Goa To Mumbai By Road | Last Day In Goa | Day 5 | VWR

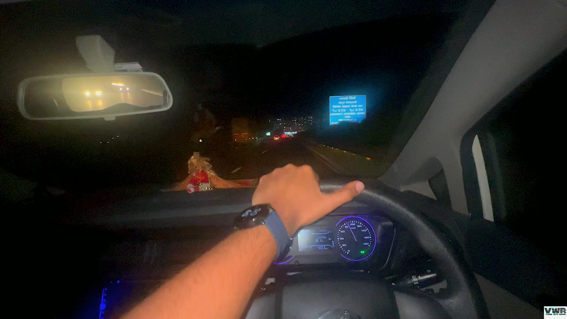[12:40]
फाइनली वी हैव कम ऑन द मुंबई पुणे एक्सप्रेस वे एंड अभी बजे है शाम रात के 9:05 और अभी गैस के मुंबई पहुँचते पहुँचते अप्रॉक्सीमेट 10:30-11 तो आराम से हो जाएगा।
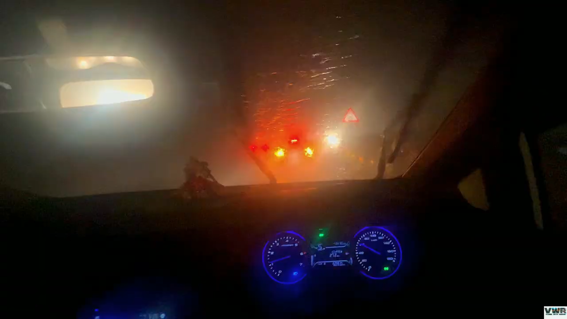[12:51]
गाइस बारिश देखो क्या तेज़ बारिश हो गई है, कितनी तेज़ बारिश है।